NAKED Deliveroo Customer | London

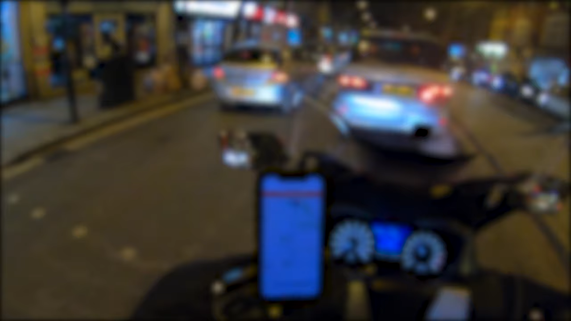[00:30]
Yet another Friday evening man's coming out to work for Deliveroo in the
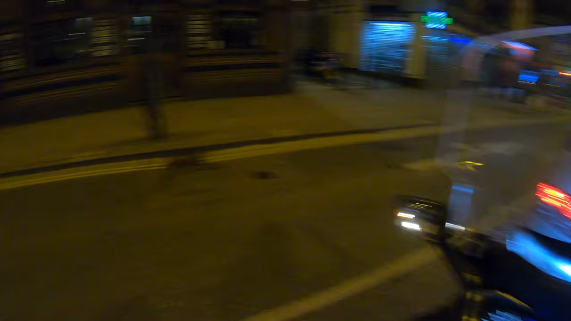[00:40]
Hockney beautiful Hockney traffic Friday evening everybody how you guys doing
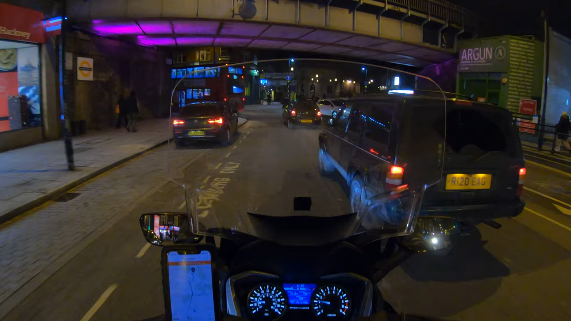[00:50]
all right if you read the title of this video if you're thinking it's a clickbait video oh this guy start making clickbait videos now Mr.